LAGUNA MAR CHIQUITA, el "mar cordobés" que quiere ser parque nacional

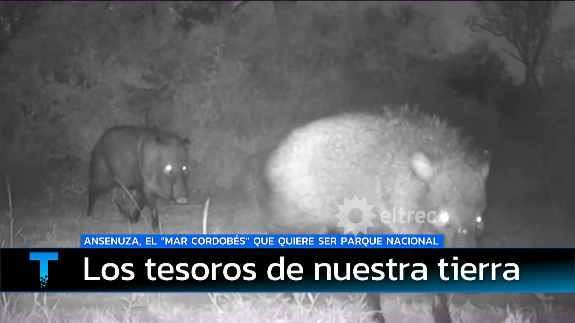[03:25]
Además de las aves, que sabemos que conforman la mayor cantidad de la fauna de acá, ¿qué otros animales hay?
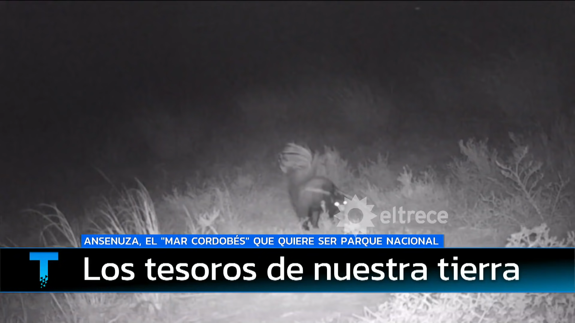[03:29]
Bueno, tenemos un montón de representantes de nuestra fauna nativa chaqueña, que son los mamíferos, desde el Puma, Yagurundí, Pecarí, y nuestra estrella, que es el Aguarahuasú, que todavía habita en estas zonas de la laguna.